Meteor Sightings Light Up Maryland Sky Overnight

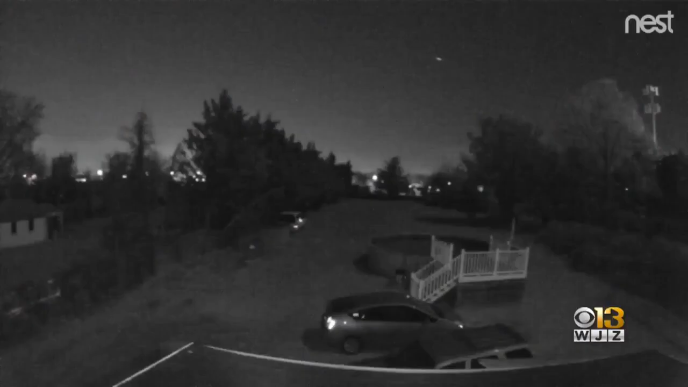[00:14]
TUESDAY NIGHT, A CAMERA'S MOTION DETECTOR WAS TRIGGERED BY A BRIGHT BALL OF LIGHT FLYING OVER BROOKLYN PARK.
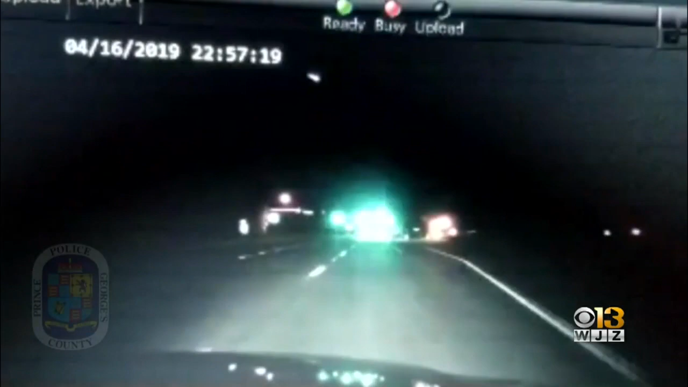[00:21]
IT WAS ALSO PICKED UP BY A CAMERA IN A PRINCE GEORGE'S COUNTY POLICE CAR, STREAKING IN THE SAME DIRECTION. MONDAY NIGHT, A DASH CAM IN D.C. CAUGHT A SIMILAR OBJECT, BOTH METEORS BUT A SPECIAL KIND.